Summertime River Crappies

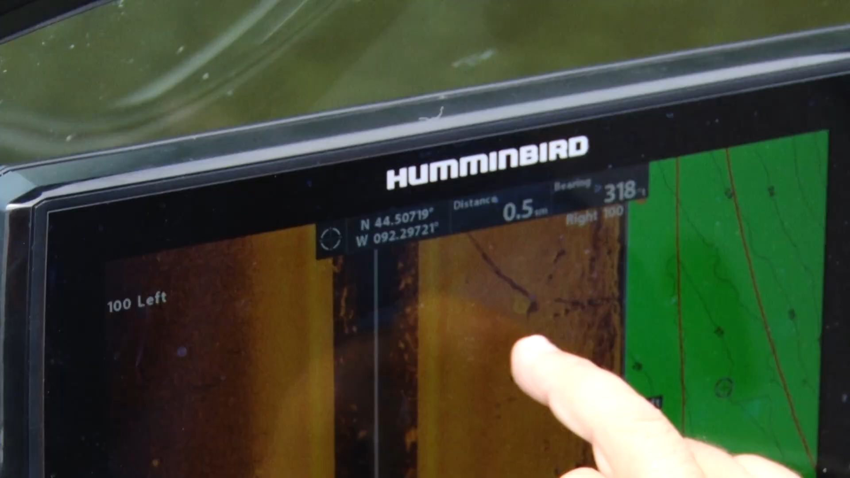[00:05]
so I see some speckles up against that cover there some of that